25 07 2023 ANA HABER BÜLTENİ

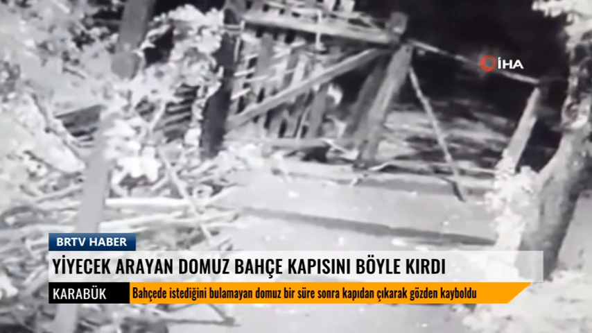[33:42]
Aile kayıtlarda bahçe kapısını kırıp içeriye girdikten sonra yiyecek arayan yaban domuzunu gördü.